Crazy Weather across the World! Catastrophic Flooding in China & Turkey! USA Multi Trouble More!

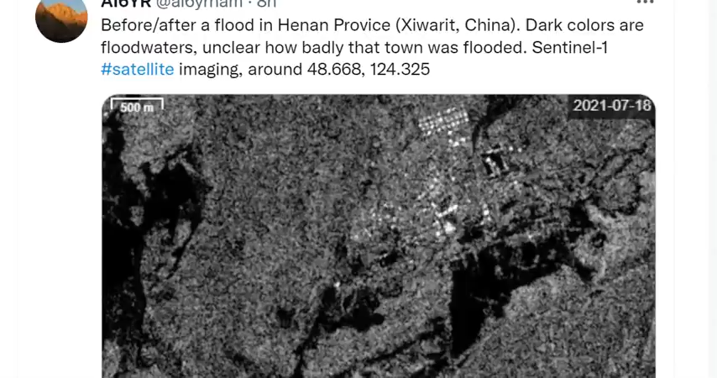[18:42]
China, dirt colors or floodwaters. Unclear how badly that town was flooded.